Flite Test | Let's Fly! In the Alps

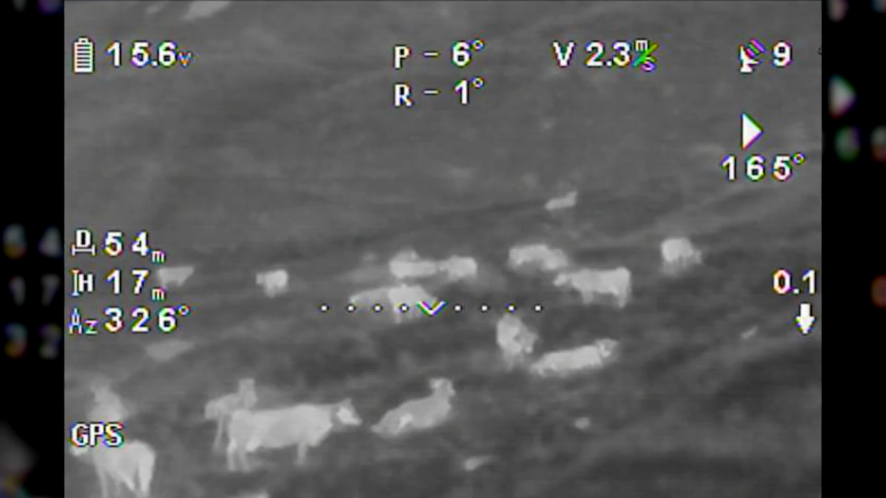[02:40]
So I would go out and hide in the hills. There were cows there, so I was trying to avoid any cow droppings. Poop. Poop. Yeah. You could actually see them making droppings.